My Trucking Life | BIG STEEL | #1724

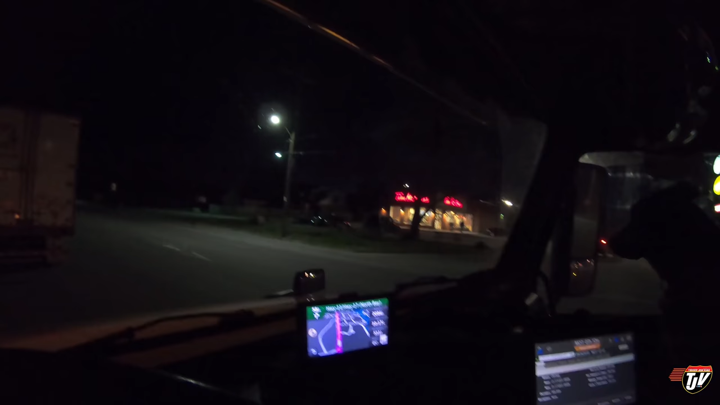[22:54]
This is Mattawa, Ontario. Close to North Bay. They got a little pullout here for trucks. There's a Tim Hortons right there. But I just rolled down my window here, and there's just bush out in front of me there.